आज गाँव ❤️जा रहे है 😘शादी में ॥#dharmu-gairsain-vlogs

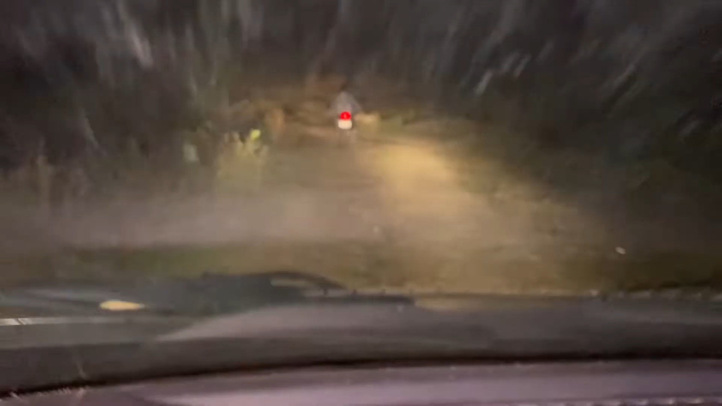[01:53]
चलते रहेगा, कच्ची रोड है पूरी। तो गाइस, तो हम पूछने वाले हैं, हम करेंगे गाड़ी पार करेंगे गोविंद के घर के नीचे। आगे से पीछे जा रहा है आराम आराम से, पीछे से हम चल रहे हैं।